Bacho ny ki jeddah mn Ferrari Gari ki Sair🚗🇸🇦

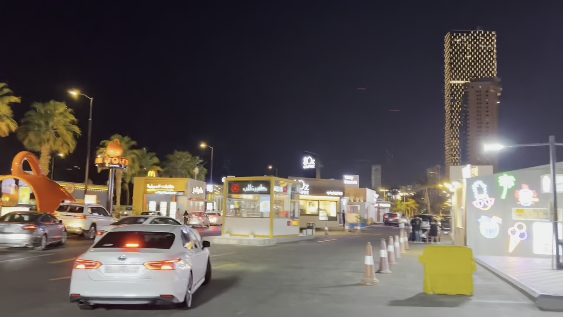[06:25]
तकरीबन 25-30 ये कैबिन बने हुए हैं अलग अलग ब्रांड्स
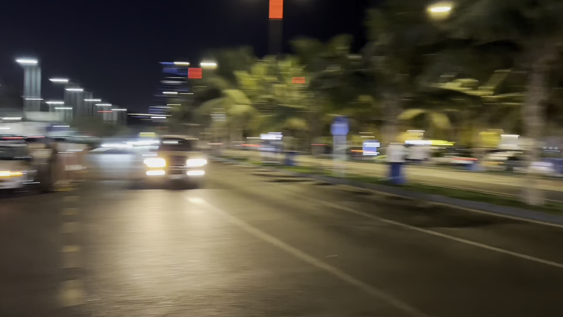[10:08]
चलो चलो चलो, आ जाओ आ जाओ, कोई मसला नहीं है। मैं आया हूँ ना, वो ट्रैफिक रुक गई है।